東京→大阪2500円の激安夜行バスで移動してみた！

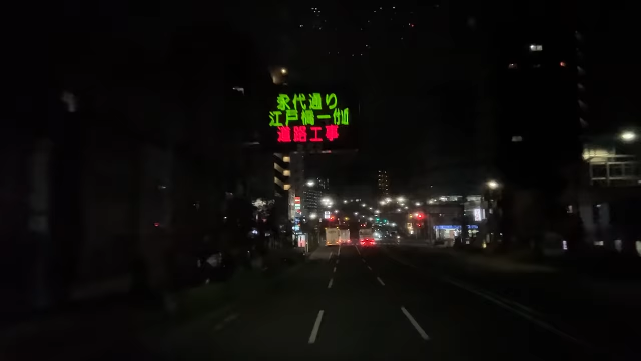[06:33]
夜はあまりその明かりが入ってこなかったですねびったりとここにカメラをくっつけて、それでなんとか撮影できたという感じです今、バスは永滞通りを進んで、東京駅方面に向かっています丸と×の表示をして、今あなたが走行できる車線はここで、中央線はこの位置にありますよということを伝えていますこの永滞橋は、
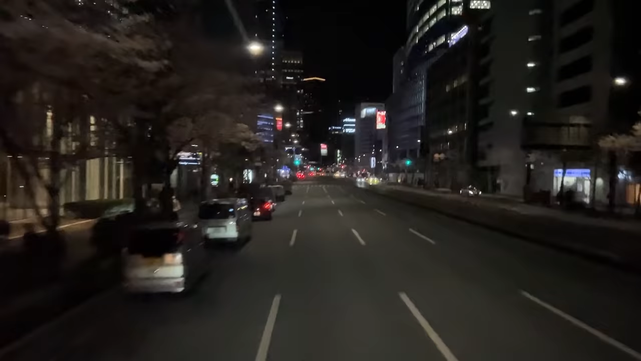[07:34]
通常道路を3メートルの高さから見下ろしながら進むということはありません他の車をみんな踏みつけて進んでいけるしまいそうな爽快な気分を味わえますさて、
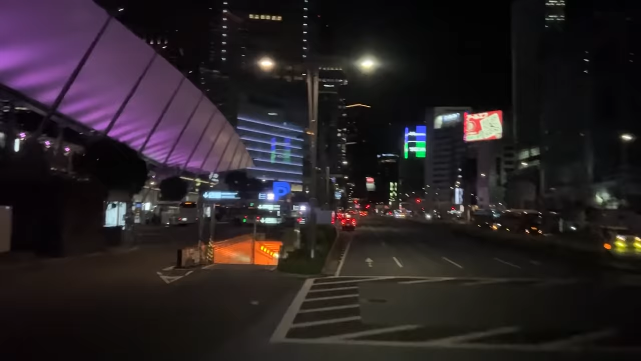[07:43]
バスは先ほども一度紹介しました、東京行き野室南口にやってきましたしかしまだ先行のバスが乗り場に止まっているようです多分指定されたバス乗り場があるはずなので、
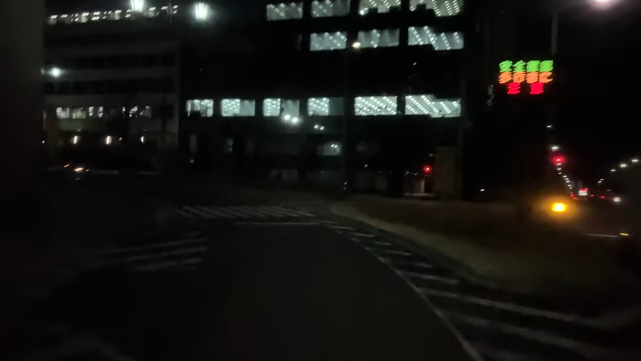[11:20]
地下鉄丸の内線と同じような感じで新宿の駅の方に近づいていきますこれでだいたい説明はついたでしょうかね
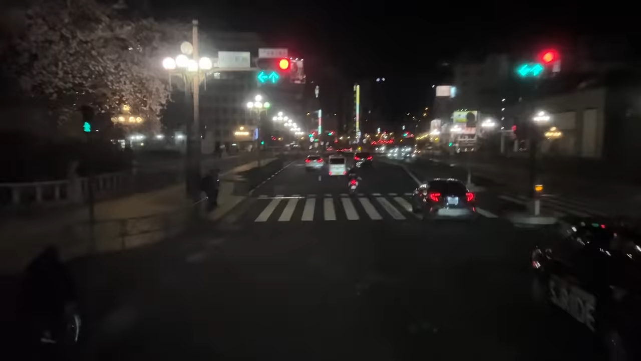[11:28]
夜の東京都会の景色をバスの中から見ます今、四ツ谷見つけまさにJR四ツ谷駅の真上の橋ですその後、新宿通りを進みこれはちょうど地下を通り抜けているところですねこれを抜けたらば、
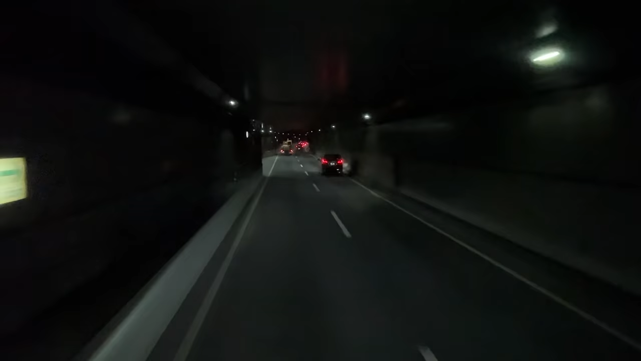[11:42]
もうすぐにバスタ、
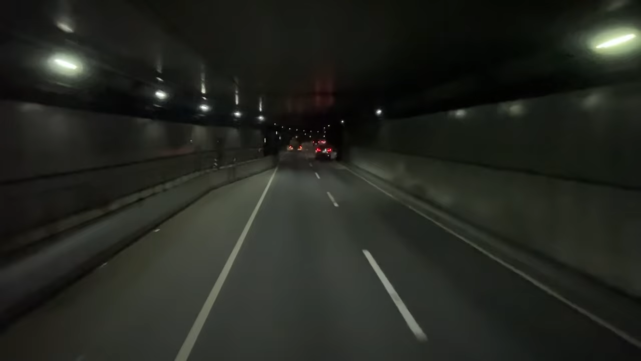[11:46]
新宿に寄るということになりますお客さんを乗せるのは3カ所のようですバスタ、新宿と前の東京駅、そして新木場駅の3つ
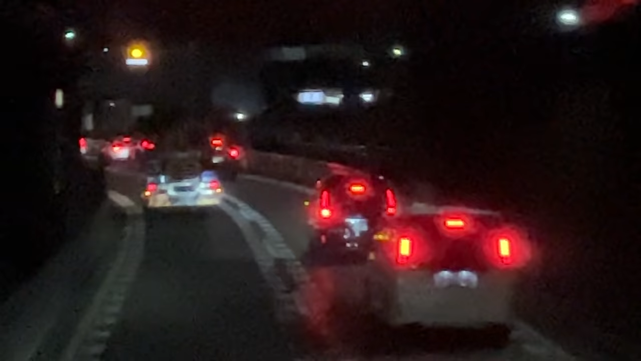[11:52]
上り坂を進んで、まもなくバスタに着きますが、本当にエンジンの音が聞こえませんね
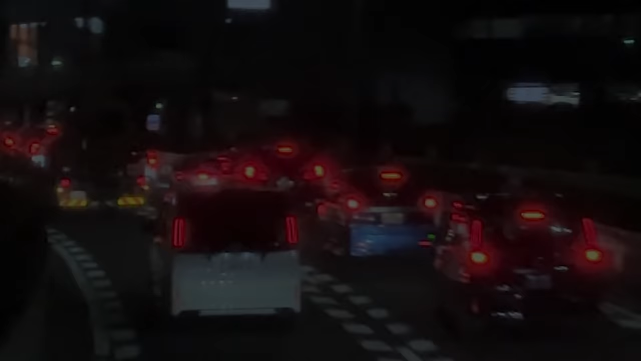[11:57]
新宿のあたりでは、何回かシャッターを切って夜景の撮影もしてみましたやはりかっこいい2階のエアロキングから見るならではの迫力だと思います左手がバスタ、